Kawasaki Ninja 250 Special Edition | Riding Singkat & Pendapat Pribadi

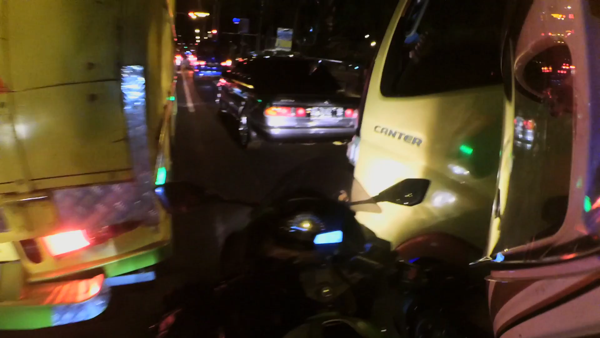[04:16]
jauh lebih sulit karena kalau lo lihat bagian depannya ini lebar banget, lebarnya hampir sama kayak PCX tapi spionnya di bawah.
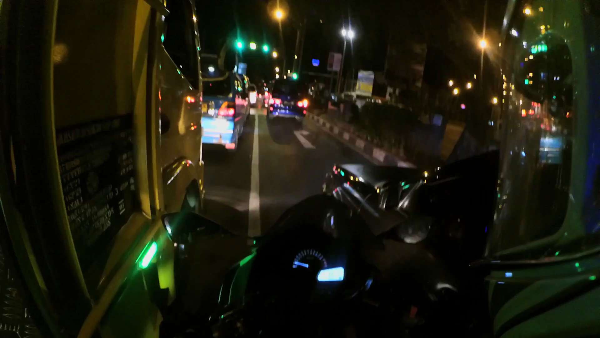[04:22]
Jadi saat lo filtering di bawah, nyelip yang bawah gini, mobil sedan itu bisa kena.